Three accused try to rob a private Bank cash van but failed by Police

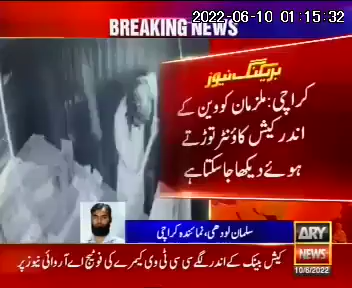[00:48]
لگائے گئے تھے جس میں ملزمان کو دیکھا جا سکتا ہے وہ کیش نکالنے کی کوشش کر رہے ہیں کافی دیر تک یہ کوشش کرتے رہے اطلاع پر سچل پولیس فوری طور پر پہنچی اور ملزمان